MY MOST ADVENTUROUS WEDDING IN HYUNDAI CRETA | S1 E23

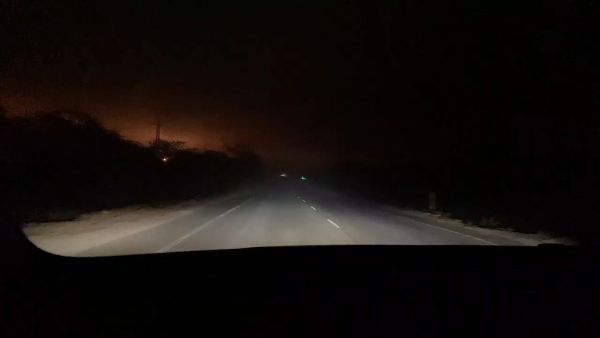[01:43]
जैसे ही मैंने सिटी क्रॉस की, it was pitch black. और धीरे-धीरे फॉग ने हमें हिट करना स्टार्ट किया. उससे पहले मैंने फॉरकास्ट देखा था, किसी भी दिन पे फॉग नहीं था. So I was pretty optimistic कि आज वाले दिन पे भी फॉग नहीं होने वाला है.